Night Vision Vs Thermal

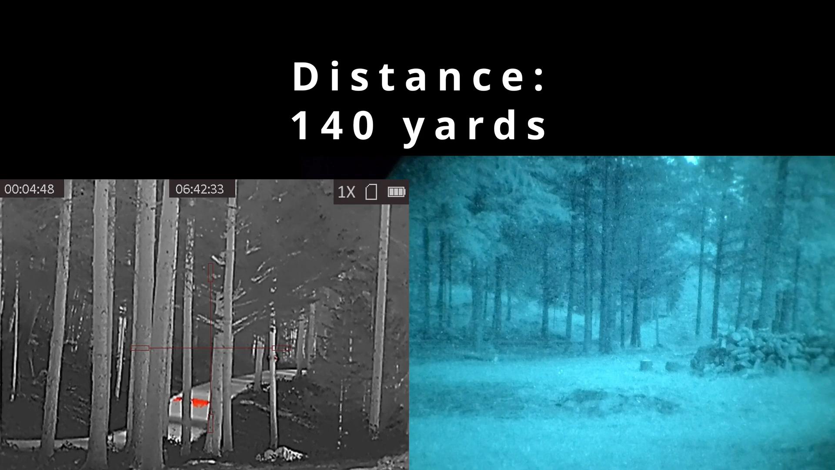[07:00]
The guy with the thermal will see the guy with night vision before the guy with night vision sees the guy with the thermal. The fact that thermal imaging can detect threats much further away than night vision gives it a fundamental advantage for defending in low light.
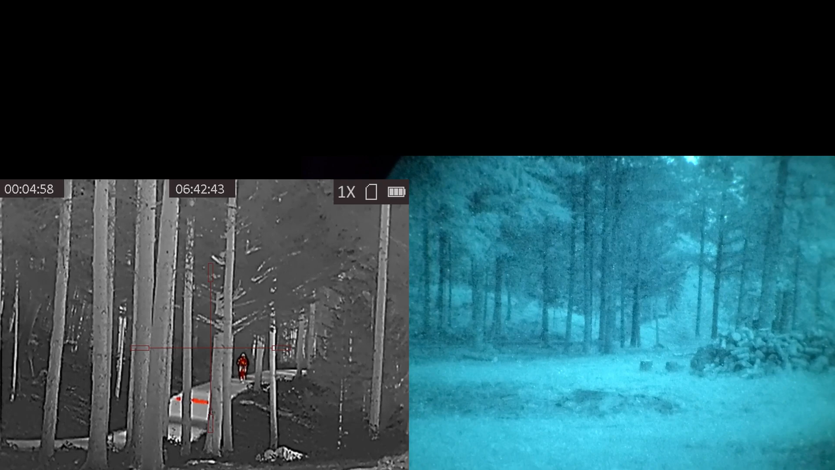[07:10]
If your budget is really limited, you can use a cheap handheld thermal device and it would get you a lot of low light capability for as little as $500. What's the best use case of thermal? Thermal imaging is absolutely the top dog for low light hunting, passive observation, and detecting warm blooded creatures at extended ranges. You can see things much further away with a thermal imaging device than you can with a night vision device.